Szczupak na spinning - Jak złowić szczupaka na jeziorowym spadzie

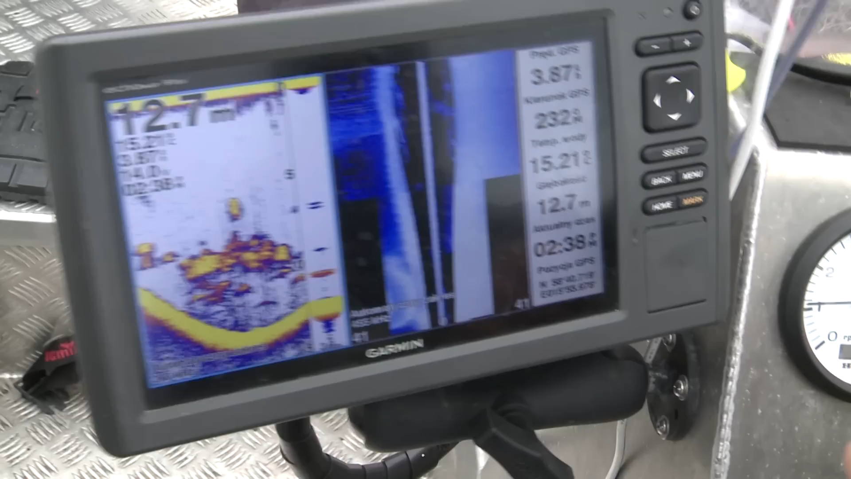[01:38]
On screen: depth 12.7 m
Idę pod trzciny, bliżej trzcin podpływam, wychodzi na 12-11.
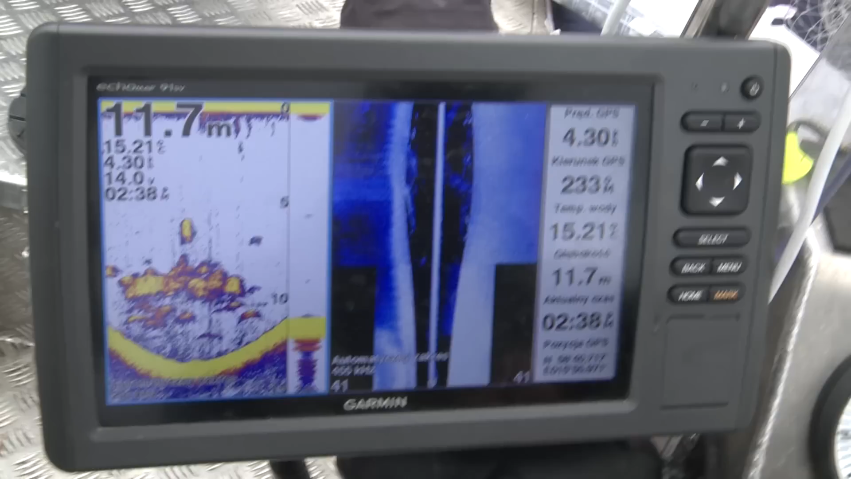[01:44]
On screen: depth 11.7 m
Cały czas drobnica jest, ale drobnica jest podniesiona. Drobnica jest między 8 a 10 metrem. Duże stada już zgromadzone białorybu, pewnie leszcze.